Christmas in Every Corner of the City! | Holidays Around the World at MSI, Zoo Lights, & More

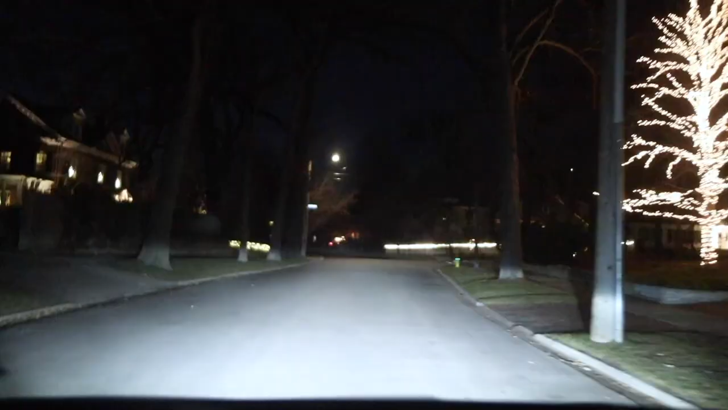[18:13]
Alright. There's a lot of beautiful houses and a lot of beautifully decorated houses. Turn left onto Lincoln Avenue. Thank you.
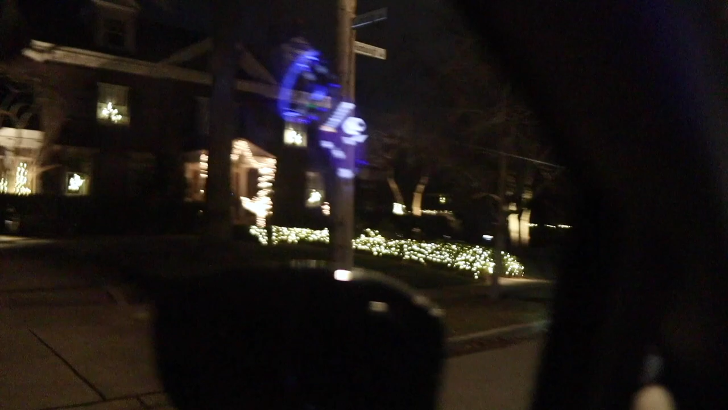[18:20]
Then the destination is on your left. That looks fancy.
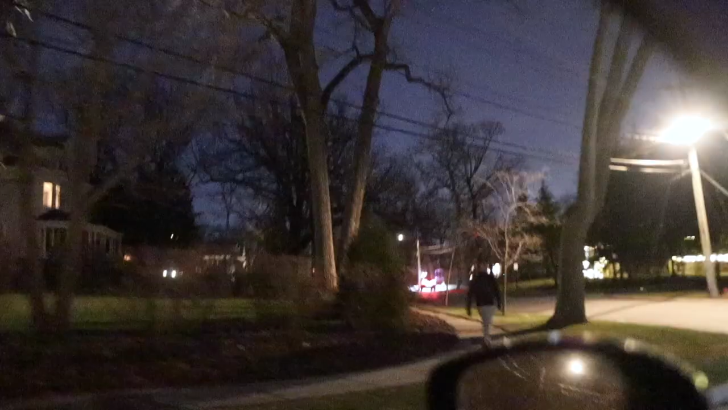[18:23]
And then it's on the left. These people are definitely coming and checking out the house too. I see it.
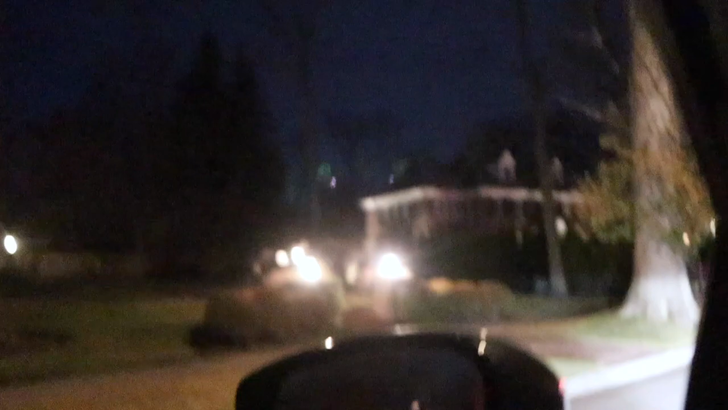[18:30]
Yeah. There it is. Oh it's got the fence. The destination is on your left.